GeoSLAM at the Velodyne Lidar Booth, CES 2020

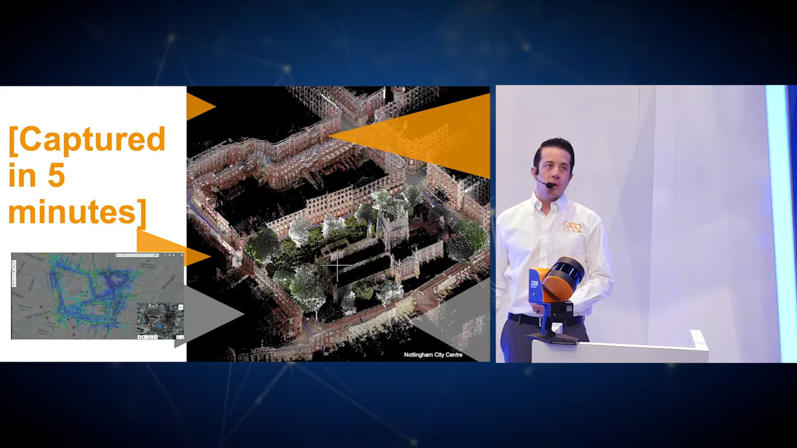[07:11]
one of these devices in this particular example we were able to capture the whole downtown city
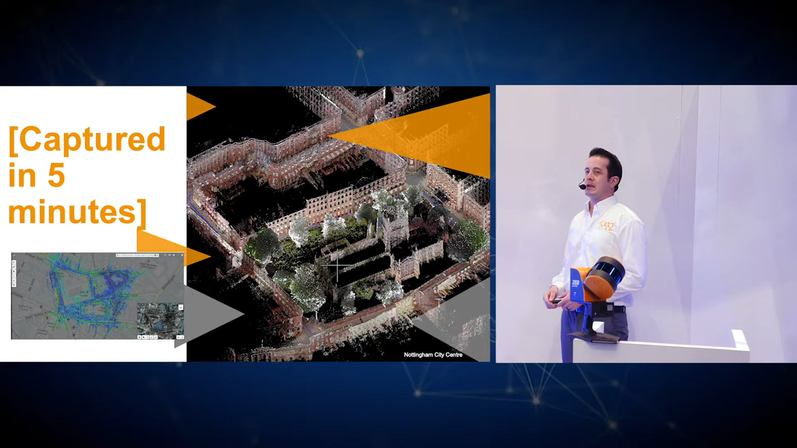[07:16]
center of Nottingham England again this is five minutes of walking
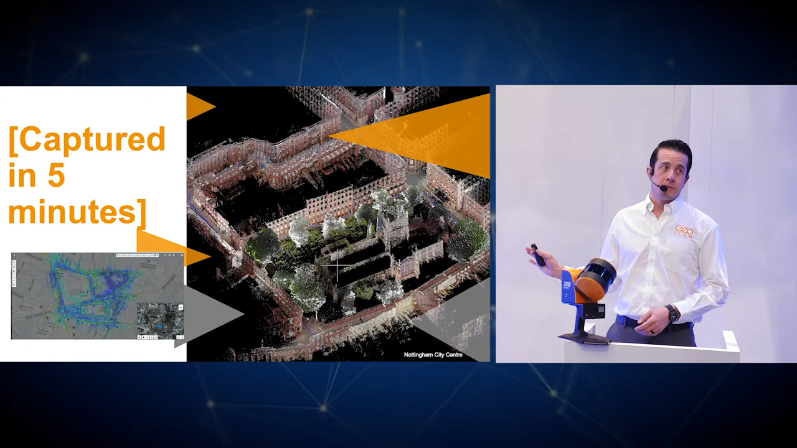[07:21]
you have a fully high accuracy point cloud that is colorized
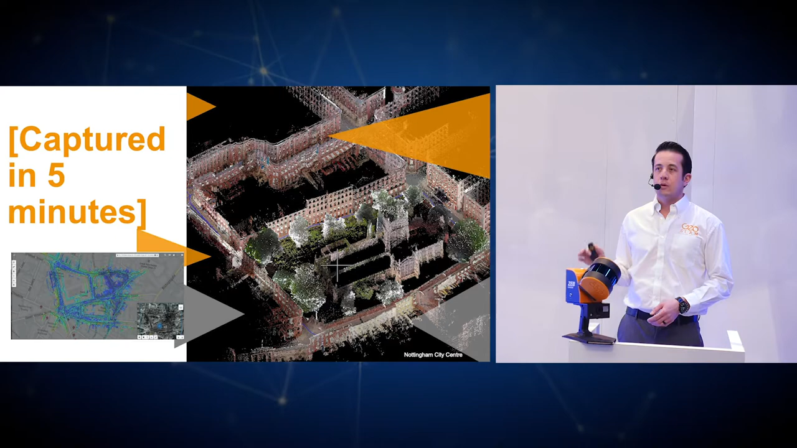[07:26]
with 360 degree panoramic images for additional context a
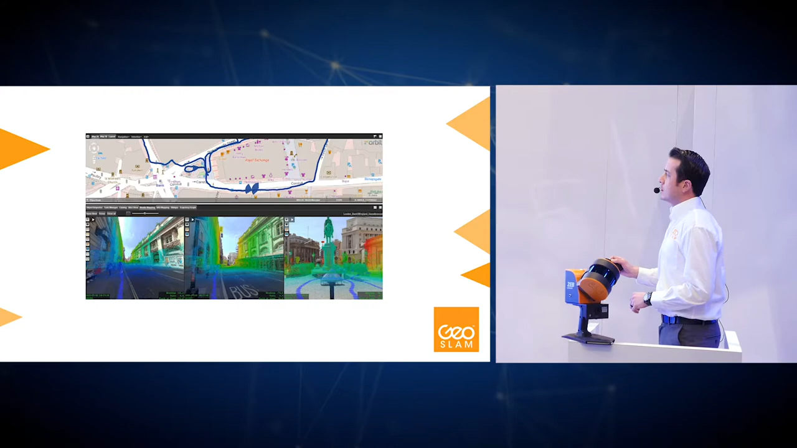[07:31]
couple of examples the blue line represents the trajectory the bottom
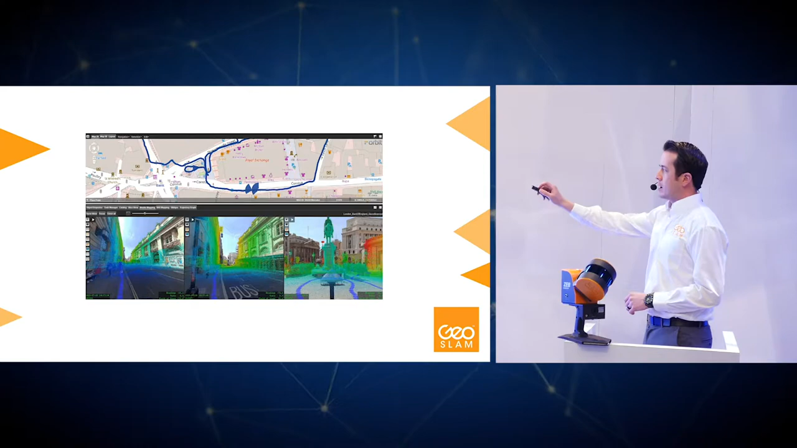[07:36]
are images of visualization looking at building fronts
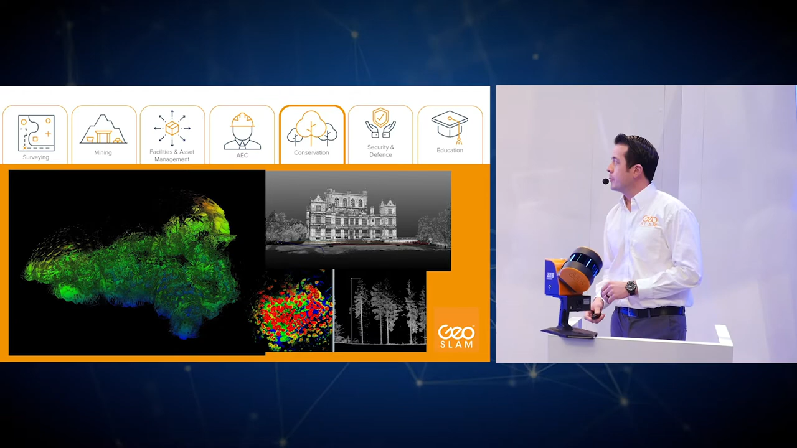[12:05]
on the conservation side we have many forestry for example that
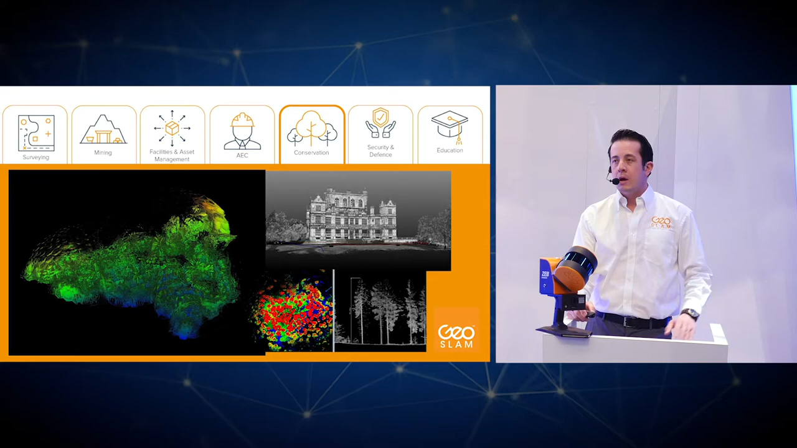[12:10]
are using the systems for forestry inventory and management determining for
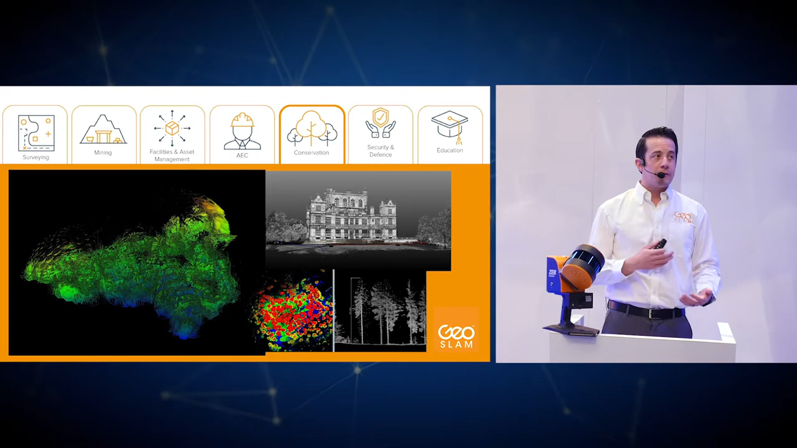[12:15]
example tree types as well as profile views as you'll see here for tree height as well as diameter